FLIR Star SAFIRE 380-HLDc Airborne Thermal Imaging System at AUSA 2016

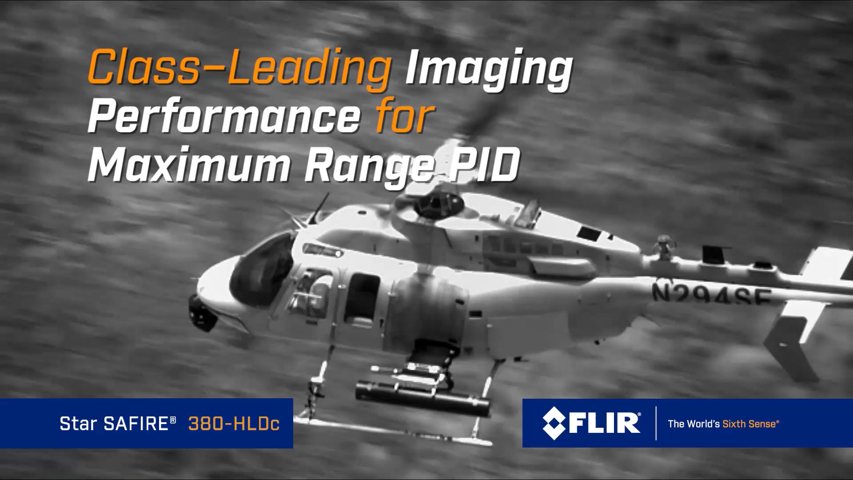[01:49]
value of this product because of its reduced height profile and reduced weight while still offering very long range multi-spectral HD imaging.